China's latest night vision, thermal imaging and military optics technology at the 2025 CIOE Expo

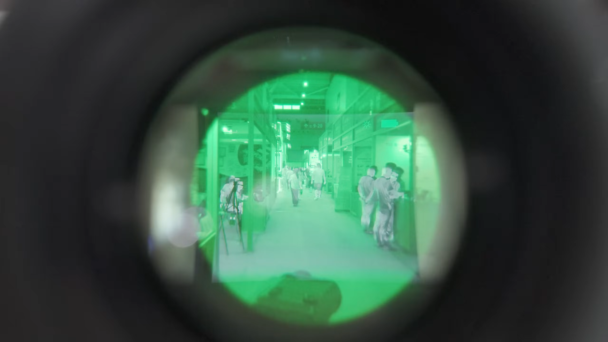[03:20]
However, this one uses image intensifier tubes for the NV channel instead of ADNV's CMOS sensor.
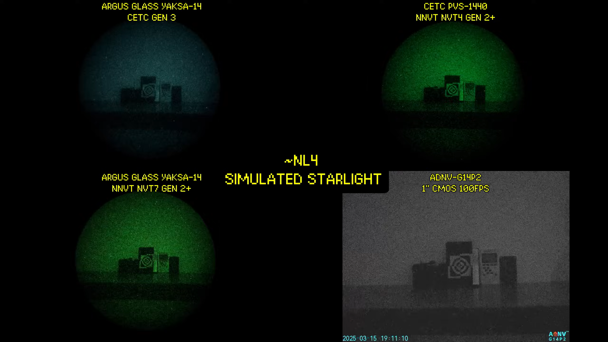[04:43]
We've covered their low-spec early Gen 3 tube on this channel before. And since then, they've been able to improve the specs of their Gen 3 tubes.
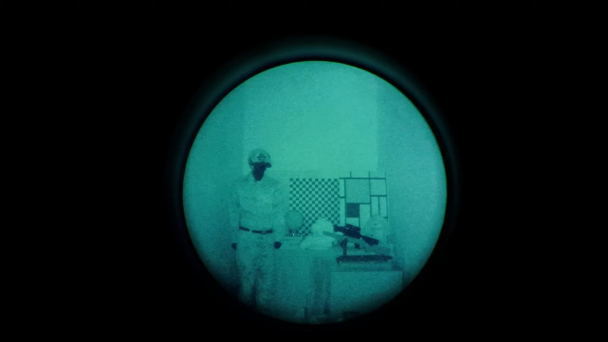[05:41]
And the tube works surprisingly well. The color hue of their P45 white phosphor mix is surprisingly pleasing on the eyes.
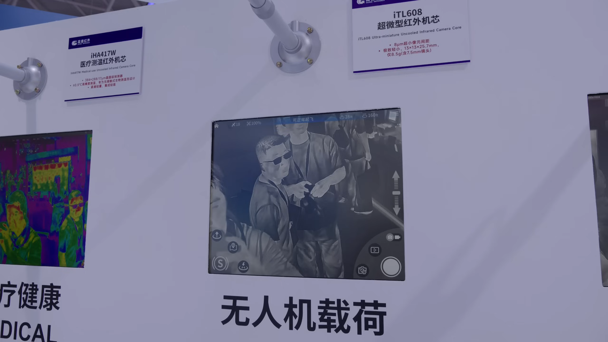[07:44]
And from the live video feed, the image quality looks pretty good as well. And of course, we also have to look at what iRay has to offer this year.